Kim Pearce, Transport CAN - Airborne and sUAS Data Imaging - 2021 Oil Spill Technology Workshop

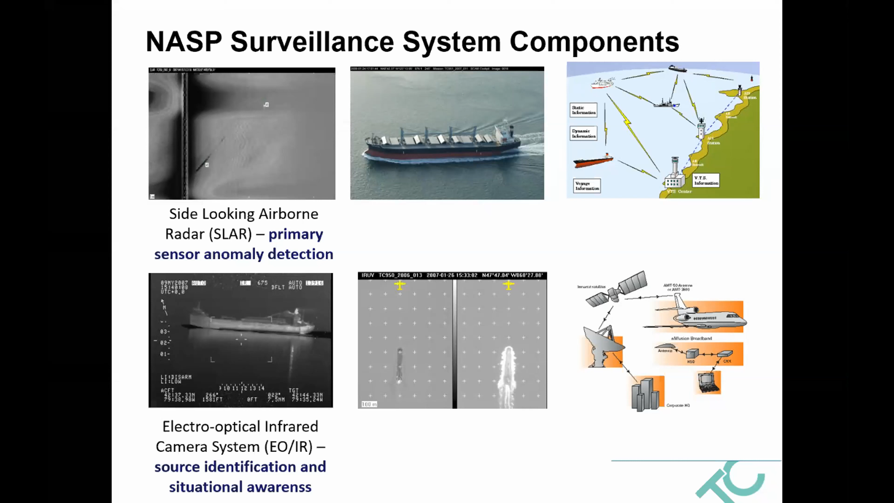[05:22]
We have an EOIR, the electro-optic infrared camera, MX-15, digital still cameras and video camera, IRUV line scanner used for mapping and oil analysis, AIS system, as well as satellite and radio communication systems.
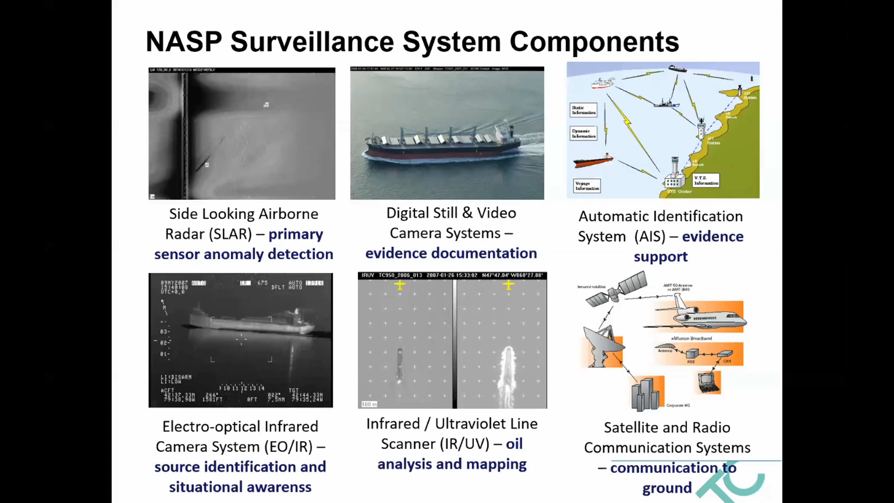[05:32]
These are all integrated into a single or on one of our aircraft, a dual console configuration with a moving map.
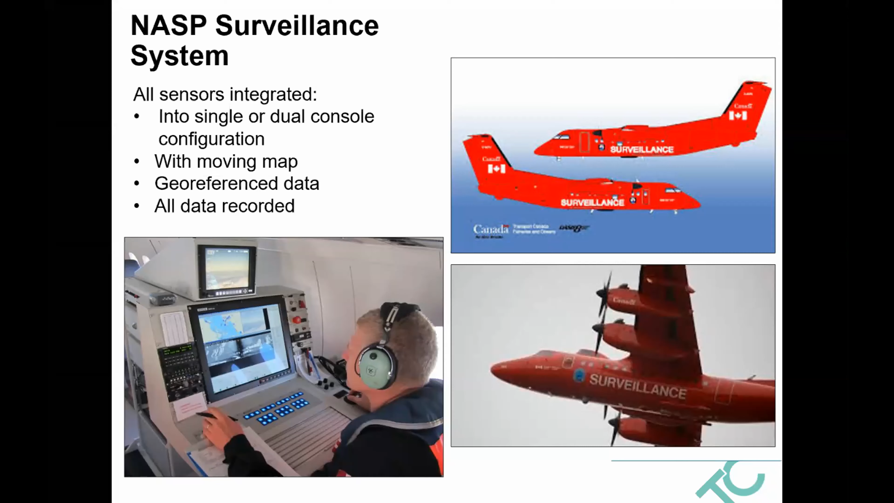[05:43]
All of the data is georeferenced and recorded. We'll take a look at each of the different sensors and how they support our operation. So the side-looking airborne radar, the active sensor, it works for the same principle as SAR on the satellite, where we're looking for the dampening that oil causes to the sea surface.
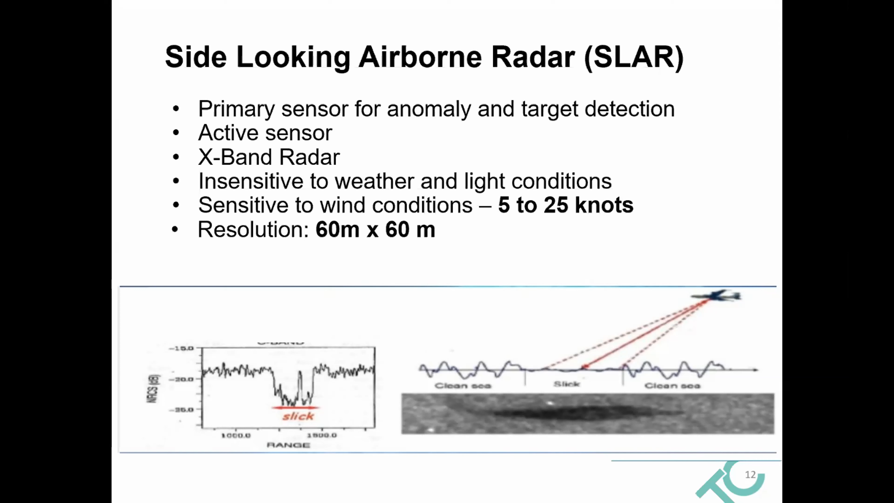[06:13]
This has allowed us to dramatically increase the program effectiveness. It can be used in dark conditions as well as through cloud. This sensor requires wind on the surface, so that threshold of wind between 5 and 25 knots. And this sensor has about a resolution of 60 metres. So this radar is effective up to 45 nautical miles per side of the aircraft for solid vessel detection.
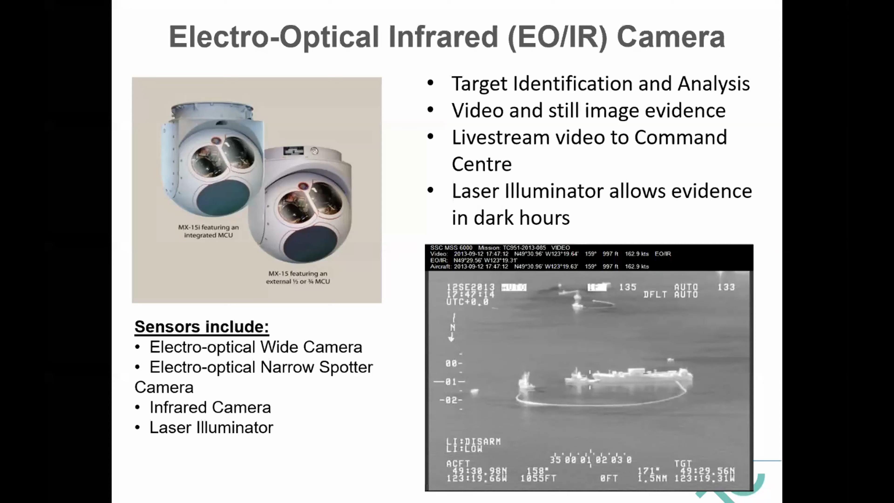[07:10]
We can live stream to its land centre, and we also have a laser illuminator to allow it to gather evidence during dark hours. Some images from it. So we can identify.